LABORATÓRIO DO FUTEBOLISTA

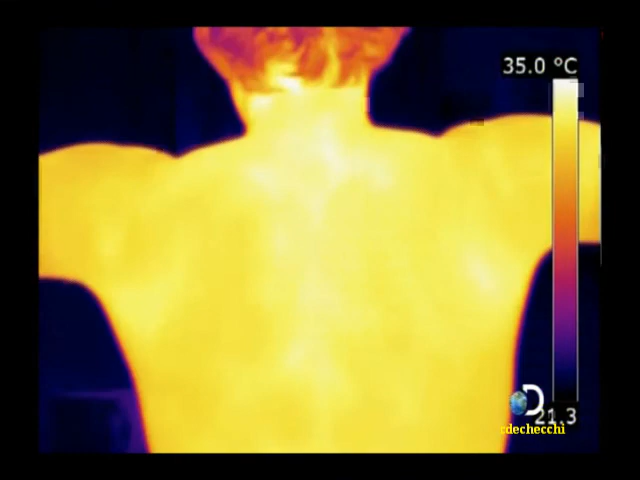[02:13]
On screen: scale top 35.0°C
Então a gente consegue fazer um acompanhamento diário dos atletas e medir quantitativamente a variação de temperatura dos seus corpos.
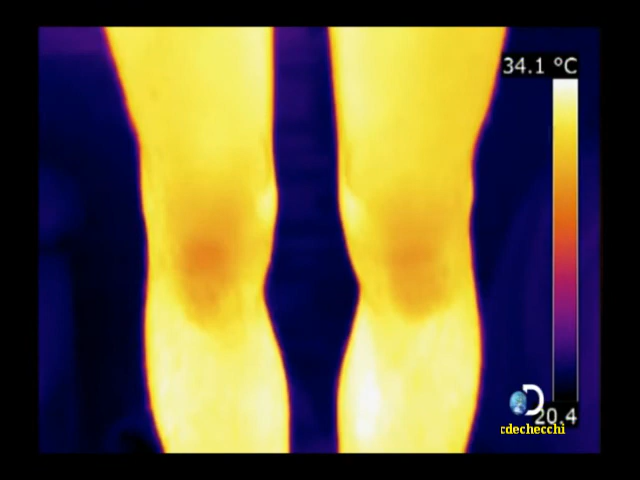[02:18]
On screen: scale top 34.1°C
E poder predizer certo tipo de esforço físico e até prevenção de lesões.
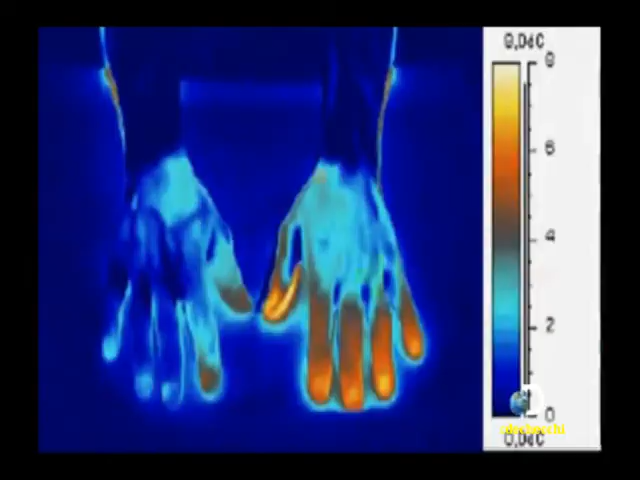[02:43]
Então a gente consegue fazer essa medição dentro de
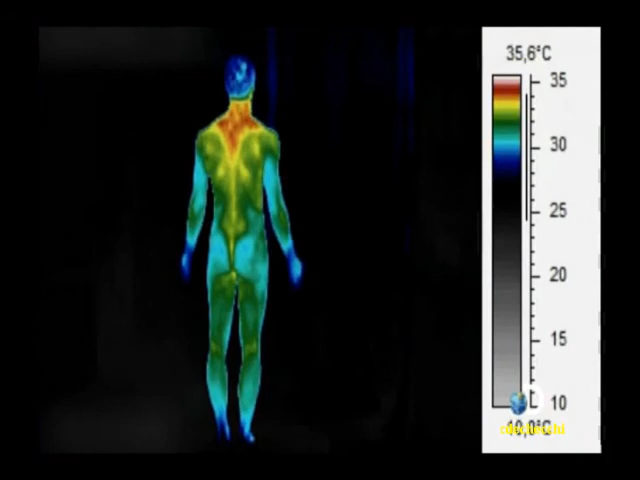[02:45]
uma escala de temperatura que é definida pelo próprio corpo do atleta.
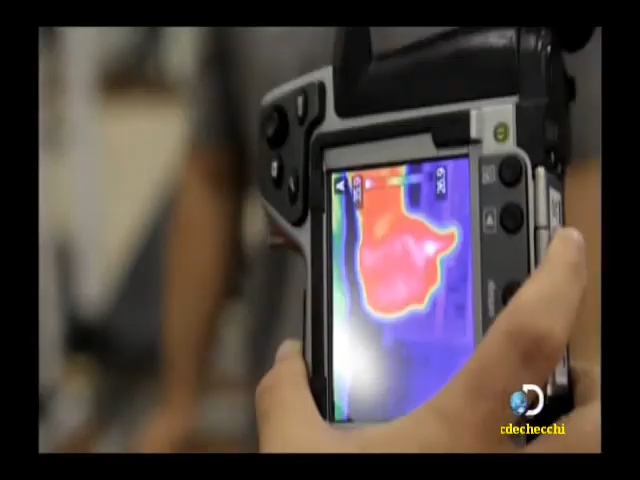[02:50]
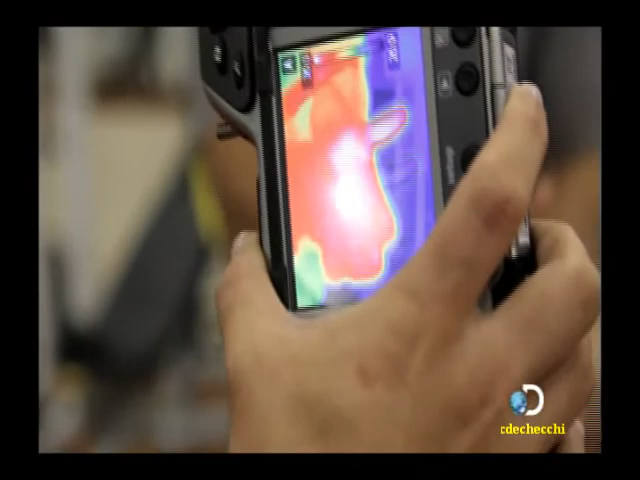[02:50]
Isso é causado pela circulação sanguínea.
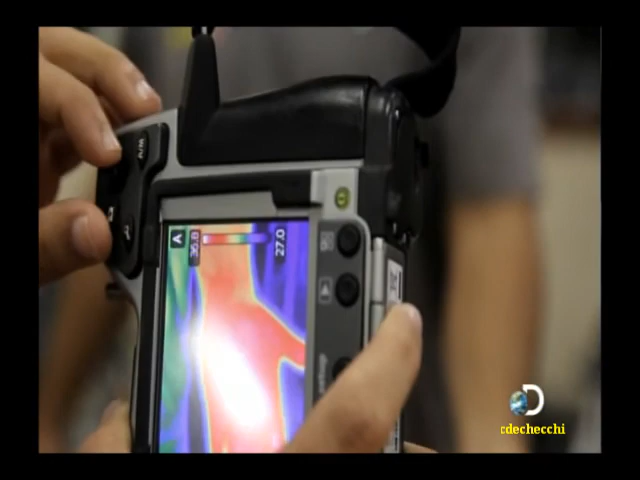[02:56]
Quanto maior o esforço, o trabalho físico naquela região, maior será a vascularização do músculo. Quando a gente faz a quantificação, a gente sempre procura realizar antes dos treinamentos.